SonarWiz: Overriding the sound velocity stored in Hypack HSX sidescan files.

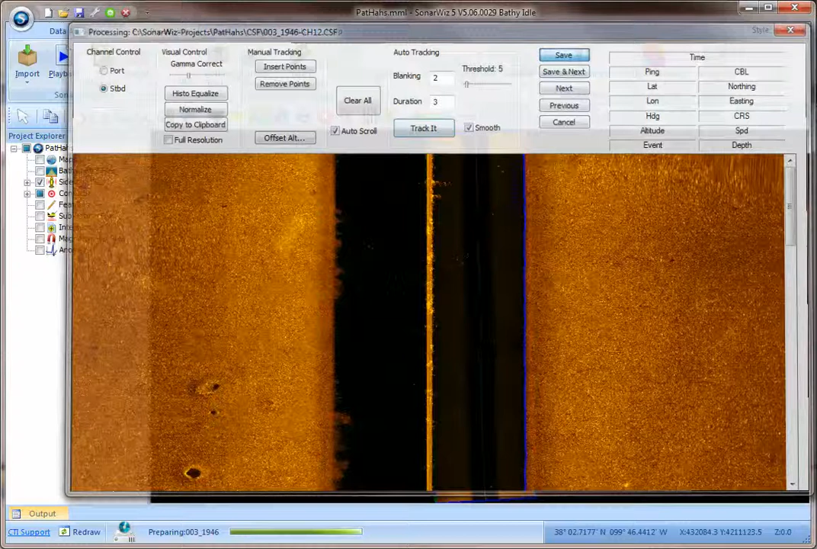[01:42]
And now let's go in and re-pick this target. You can already see that there's offset now between the target that's computed, the imagery that's computed with the new sound velocity.
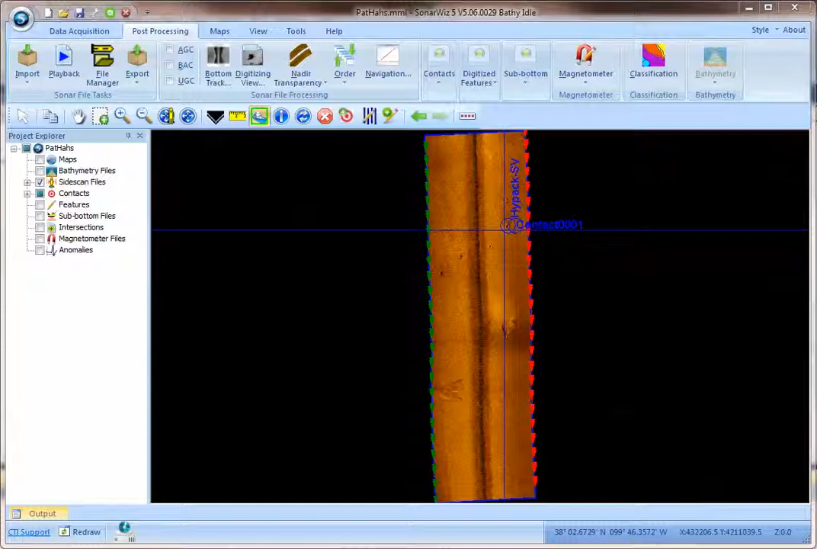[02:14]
So this corrects a very specific problem where you have a HIPAC file that's recorded with the incorrect sound velocity and you want to make an adjustment to it during post-processing. So let's move to the next five points of data. Thank you.